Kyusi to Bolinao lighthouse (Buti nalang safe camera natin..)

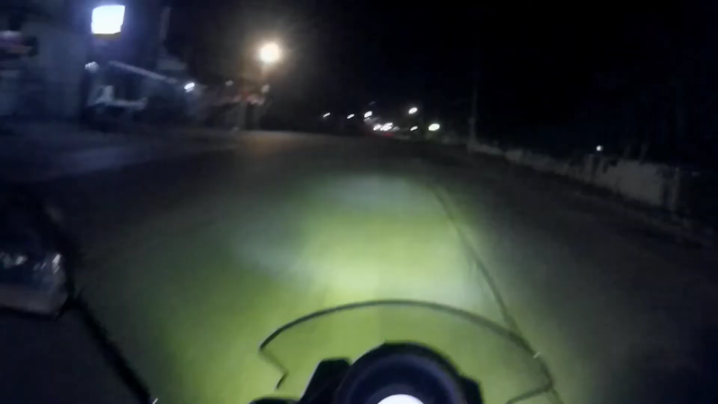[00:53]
Sa Pampanga, boss, San Fernando. Hali, isang oras na kaming bumabiyahin ni Boss Eddie simula sa QC hanggang dito. 2:37 na. Pangit ang daan dun, boss, sa Bulacan. Wala pa rin pagbabago, ganun pa rin.